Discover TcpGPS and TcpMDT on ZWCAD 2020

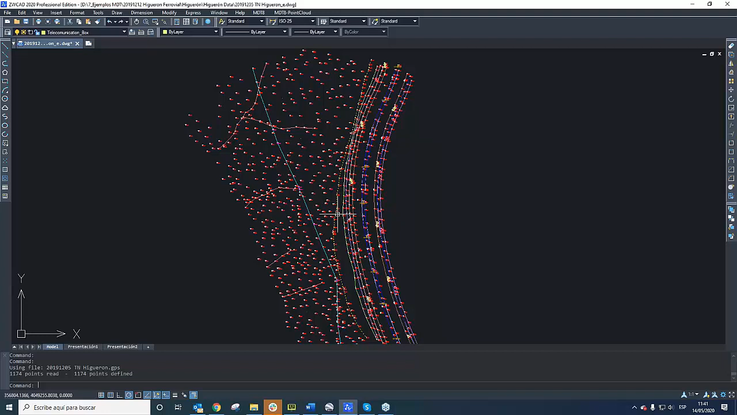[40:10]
Only to highlight, for example, the fence, the wonder of the plot of land. Okay? Or maybe the brick line, the mainly brick line in the slope or the strip for the apartment, the line, or maybe the parking.
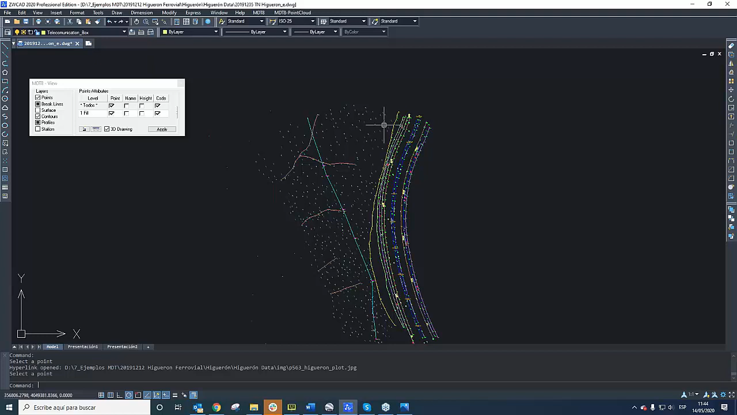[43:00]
Okay? So, now we are going to create a surface.
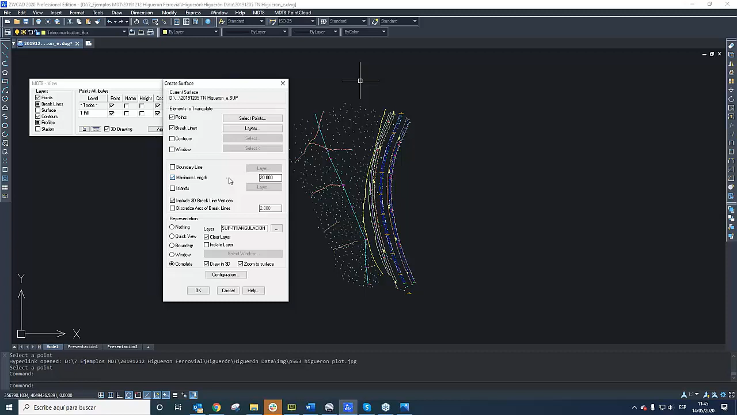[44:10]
Now, we are going to use the maximum length criteria to define the boundary of the triangulation. Okay? And we are going to do it. Okay? Here is our triangulation.
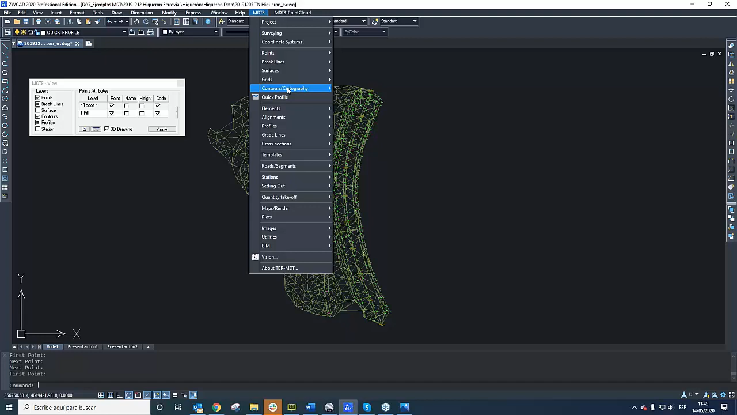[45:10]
Okay? So, I'm going to create a contour line. I'm going to use the interval, the half meter. Here, always, I check the height that are in the survey, for avoid somewhere that it's possible. It could be possible. I'm going to select apply color. I'm going to use a smooth factor, for example, L3.
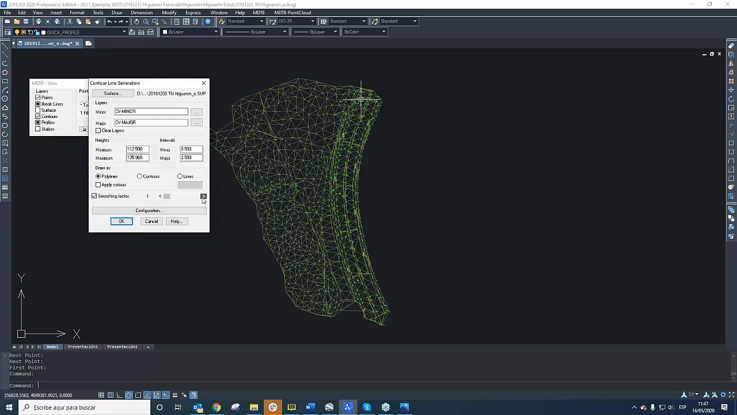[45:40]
Okay? Or for to shoot a good contour line there. Okay?
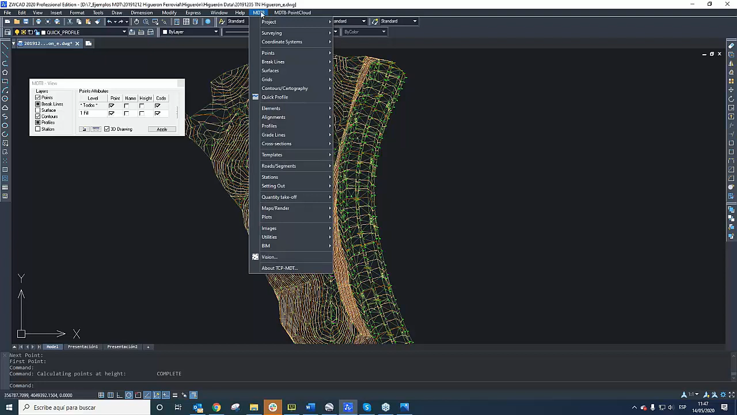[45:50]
In the same way, I'm going to label the contour line. Okay? And we can choose an automatic way to
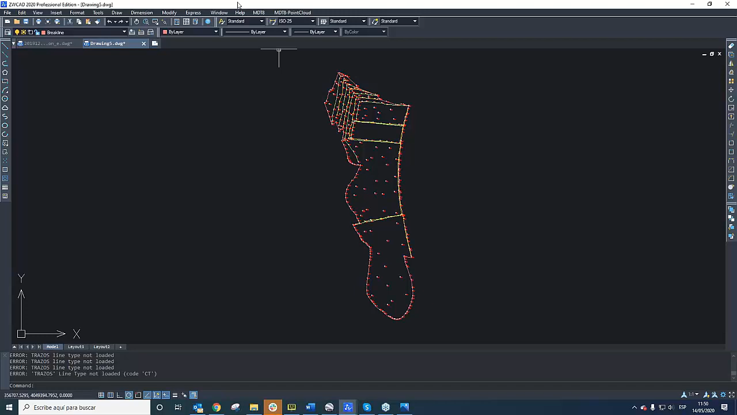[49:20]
Okay? I'm going to create the surface. Okay? I'm going to say, modify it.
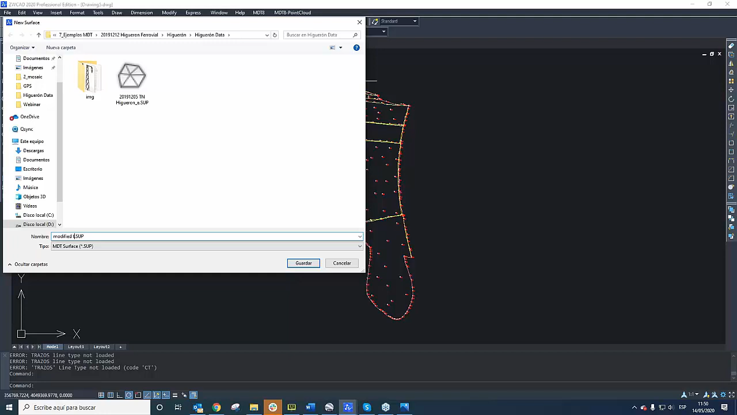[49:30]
Modify terrain. Okay? Okay? In this case, I'm going to use a one boundary limit.
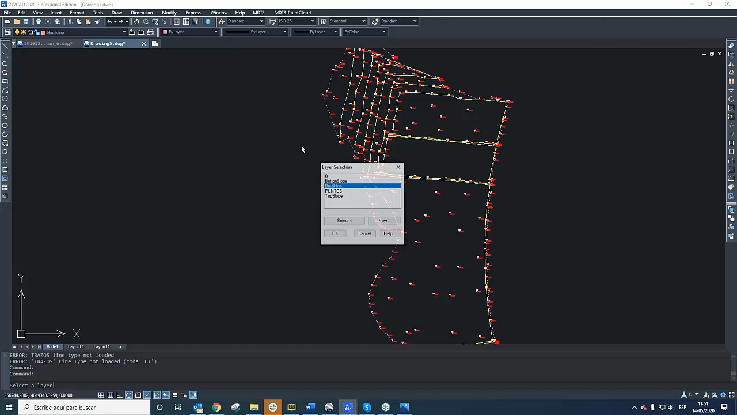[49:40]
Okay? Okay? Okay? And here is our terrain, modified terrain.
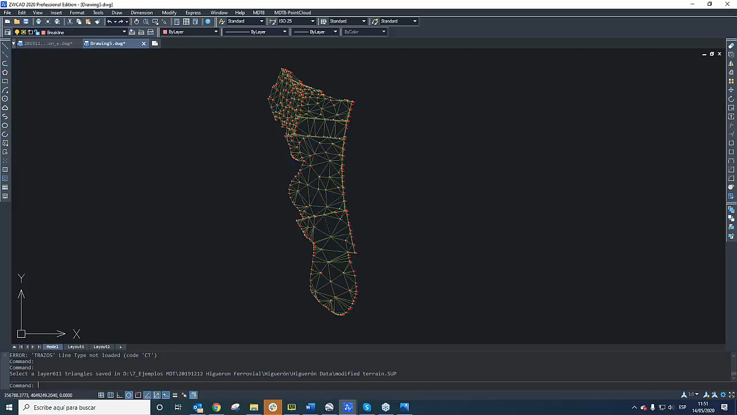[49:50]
Okay? And the same way, I'm going to create a contour line. I'm going to apply color. We can choose a different palette of colors.